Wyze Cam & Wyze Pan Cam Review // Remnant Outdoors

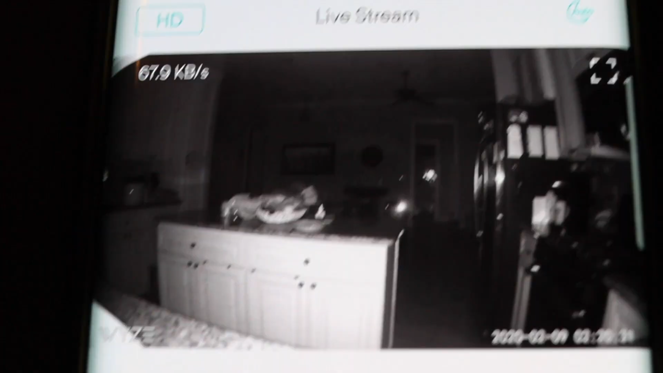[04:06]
You can turn that on manually, or you can just have it on automatically.